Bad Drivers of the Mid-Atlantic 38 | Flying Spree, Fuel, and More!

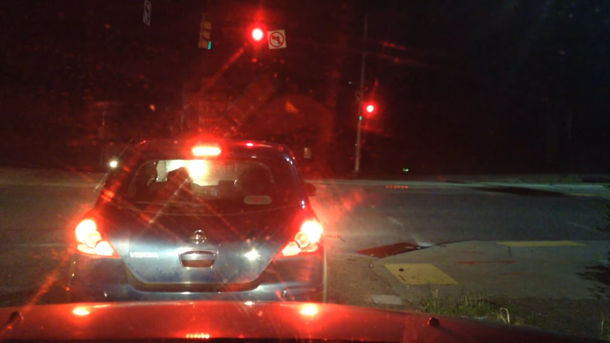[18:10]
I don't think you can turn left from there. You can literally see the sign. Where? Oh, going that? Yeah, you're right. Oh, there's no left turns all over the fucking place. Left turns are banned unless you're coming this way. Yeah. Hey, is that... What? There's a blue... That bug up.